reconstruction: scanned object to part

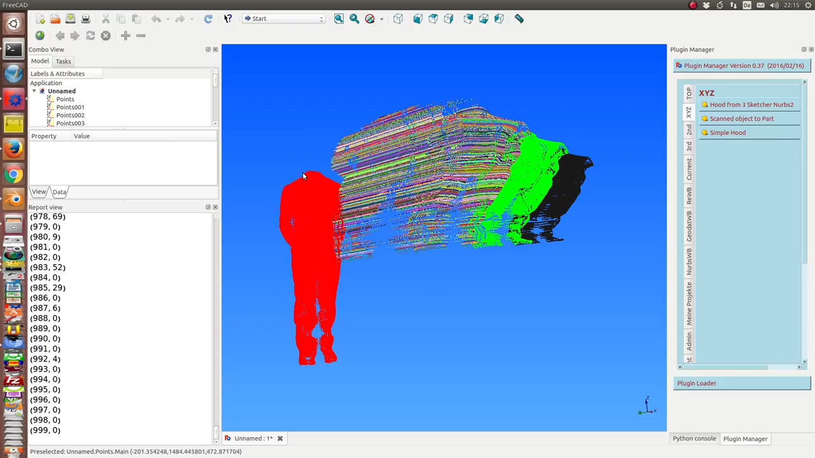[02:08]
So here this is the point cloud of the scanned object.
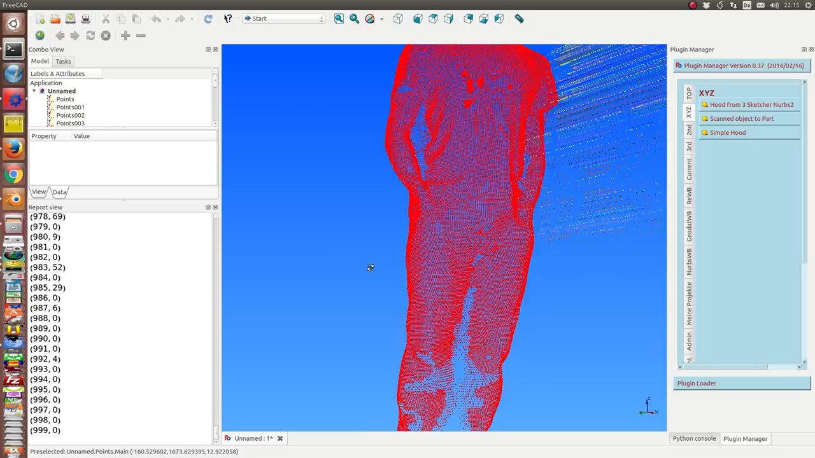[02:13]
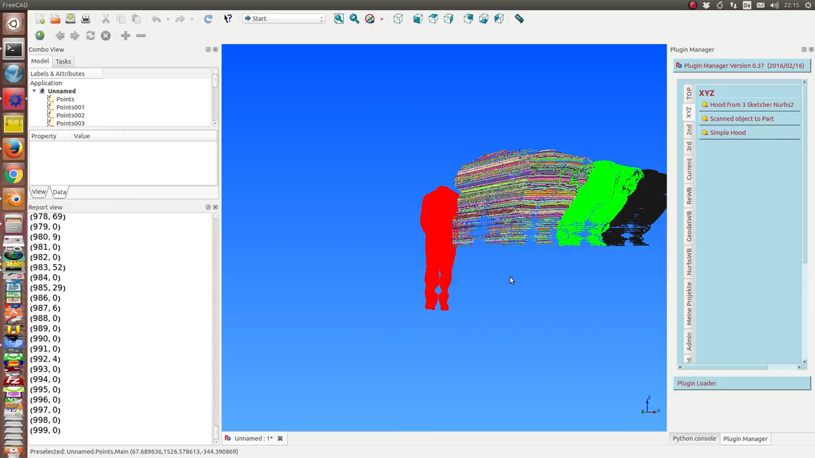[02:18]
The next one what we have here is the same object normalized.
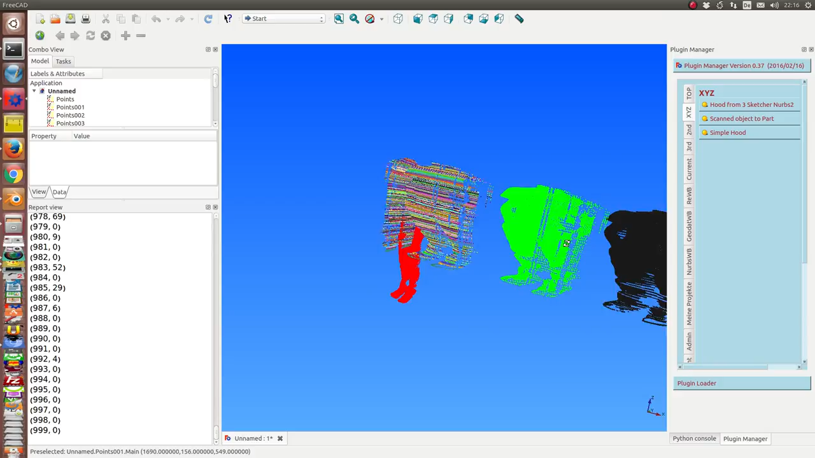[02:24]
It means that we can put this figure into a cube with size 1000 mm in each direction.
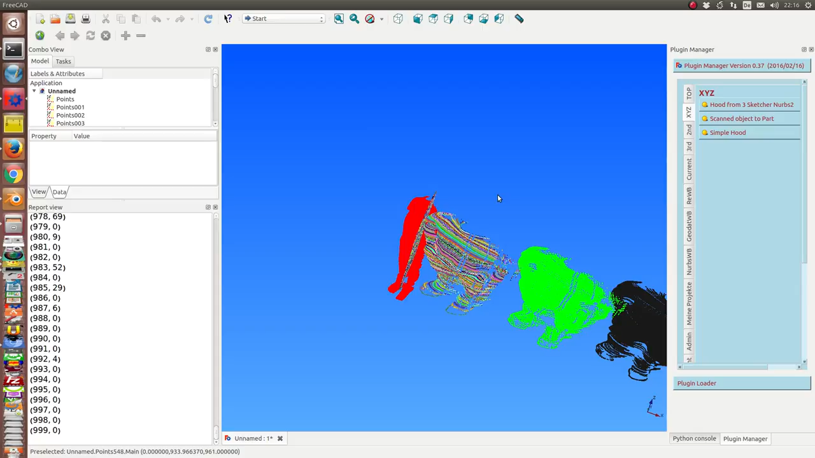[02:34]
I want to put such a cube into the scene.
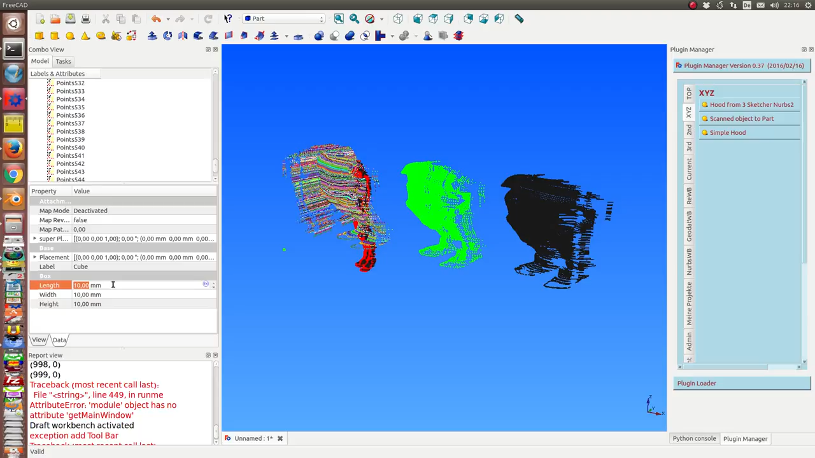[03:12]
So, and we change the size of the cube to 1000 and 1000 and 1000.
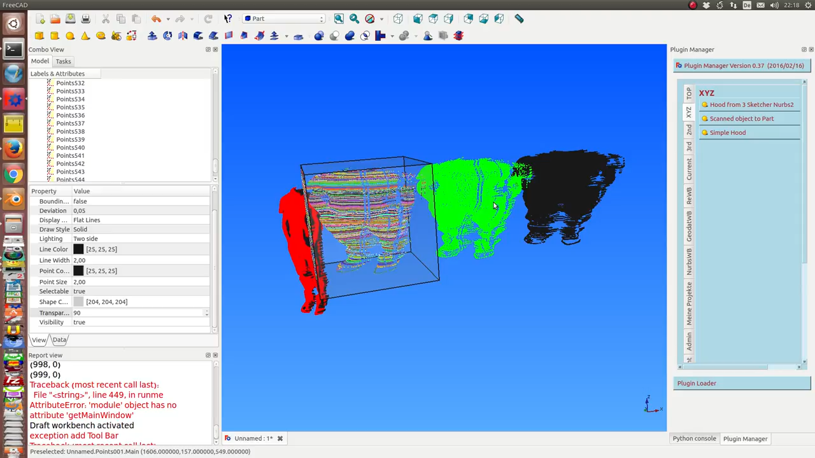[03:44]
And this is the whole point cloud as one single object. And inside the cube we have the height lines.
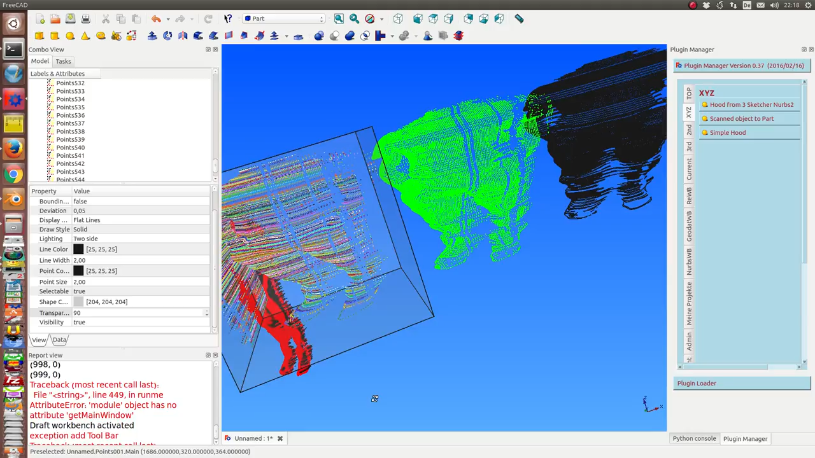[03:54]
To post process this data I have mapped all these data back to a plane. This is this image. Because the scan data built a surface. I can map this surface with a transformation to a planar surface.
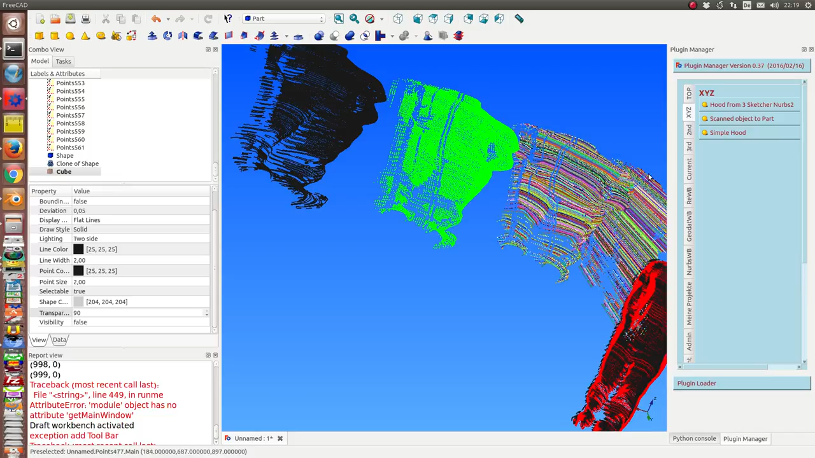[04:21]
And on a planar surface it's easy to order the data. So, I can calculate a polygon which goes from left to right. And I do this and when I have calculated the polygons I transform the polygons back to 3D space.
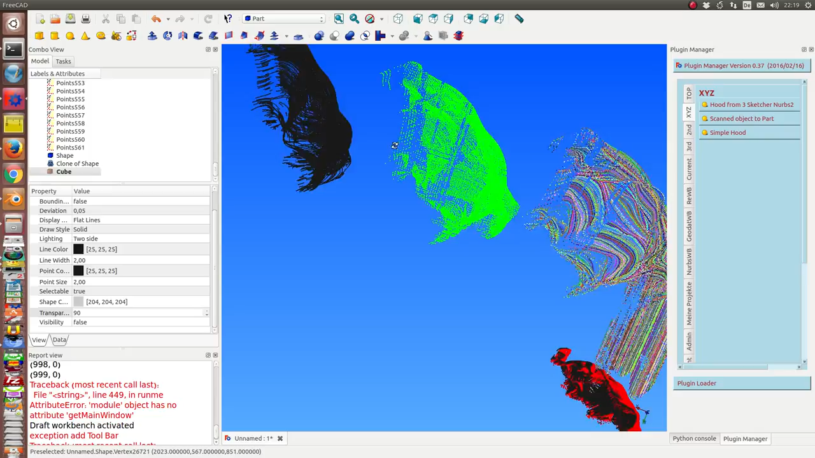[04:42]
And the result is a list of wires. And we have the model here. This here is already a part object.
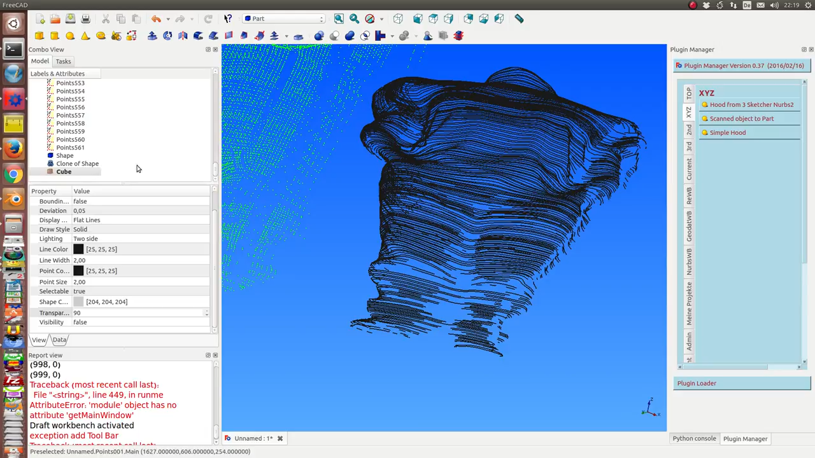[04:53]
It's this shape with all the points connected.
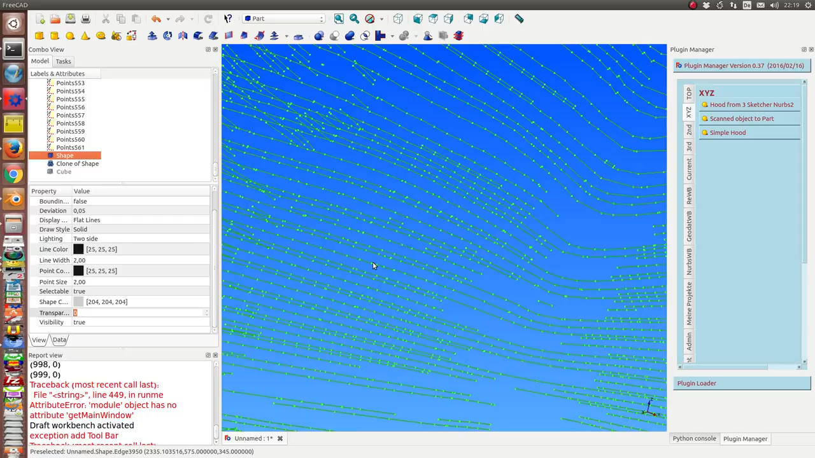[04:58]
And I have done only the calculation in one direction. In the z correction. That means all the lines, all the curves lie in x, y planes.
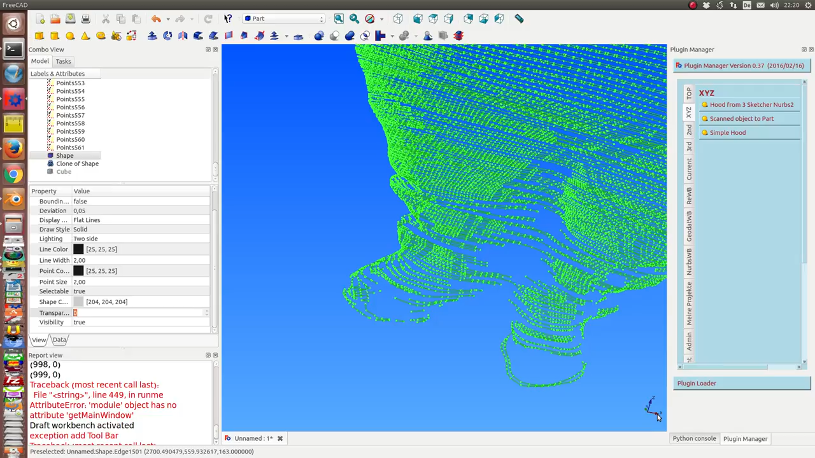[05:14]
But it's also easy to do the same in x, z or in y, z direction. So, I will get a complete latik or a complete mesh for the surface.
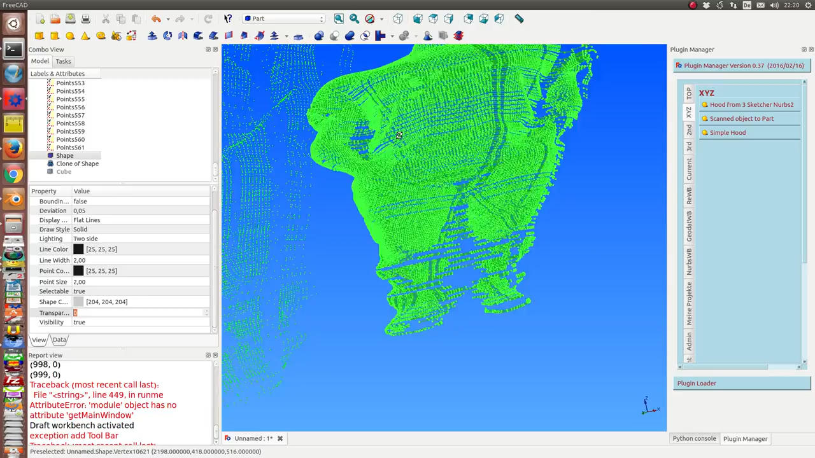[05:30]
And the last step what we see is we can clone the shape, this shape.
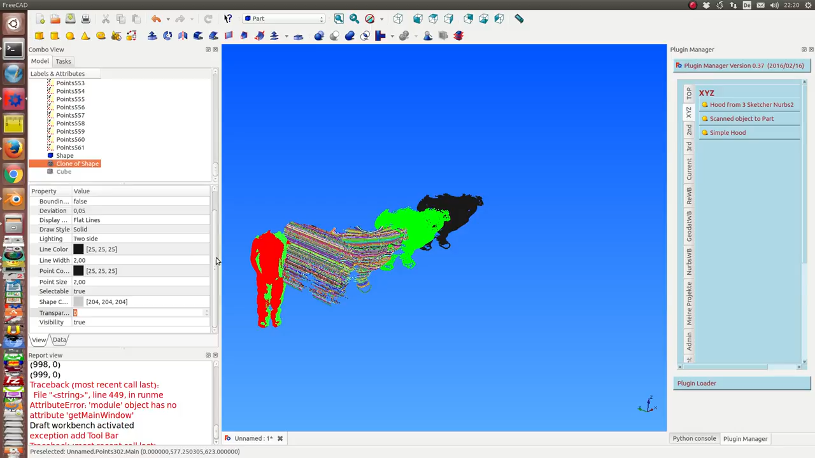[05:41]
And we can re-transform it back
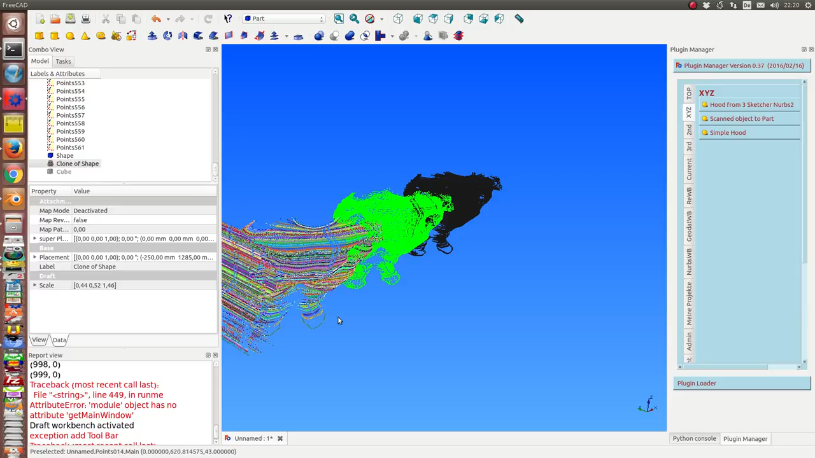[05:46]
to the original point cloud.
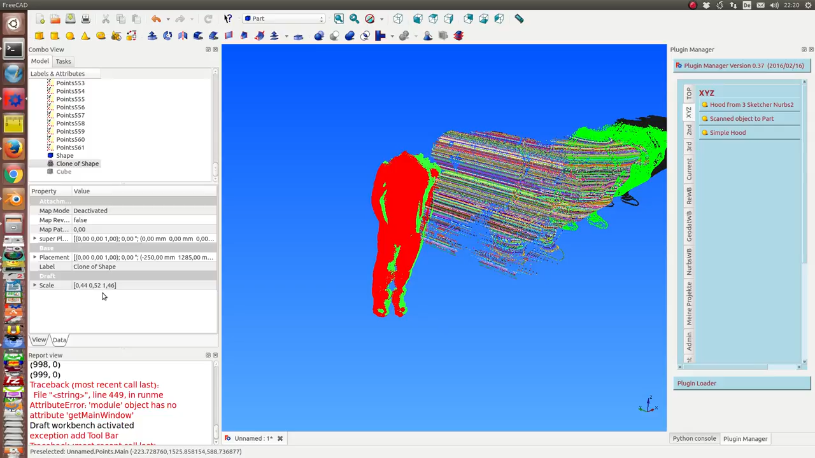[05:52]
We have here the scale factor and the placement. And what we see is that the clone shape is here near the starting data.
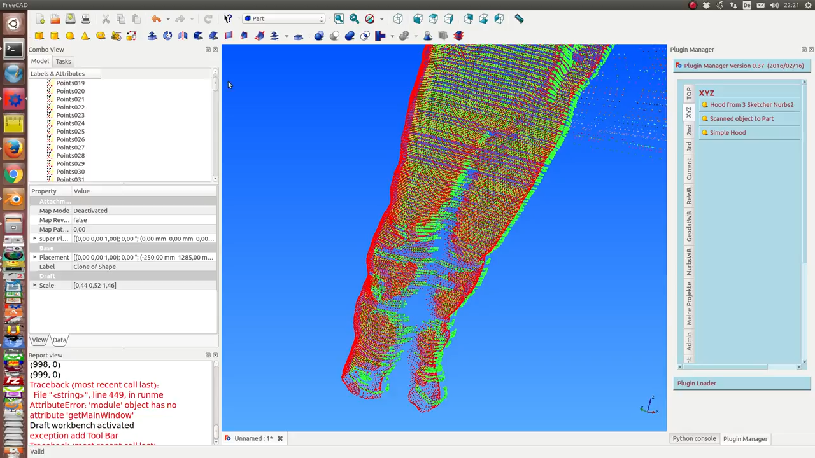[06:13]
And now we can hide the scanned object and can work on this CAD model. So, what we see here, we have curves.
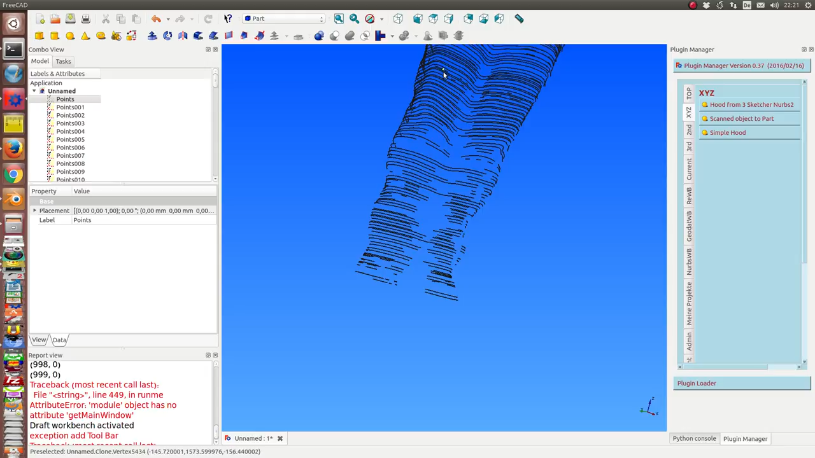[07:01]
And on this volume we can post-process and add some other geometrical objects like cubes. Or we can drill here. Or we can drill a hole. Okay!